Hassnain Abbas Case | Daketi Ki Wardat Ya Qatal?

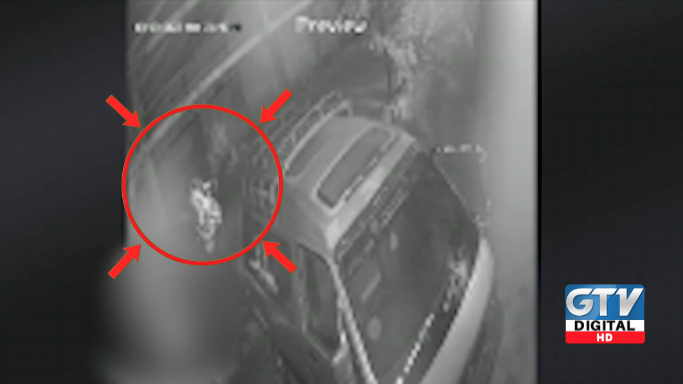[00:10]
جی ہاں پاکستان کے دار الحکومت میں ڈاکو نے موبائل چھیننے کی واردات کے دوران نوجوان کو فائرنگ کر کے قتل کر دیا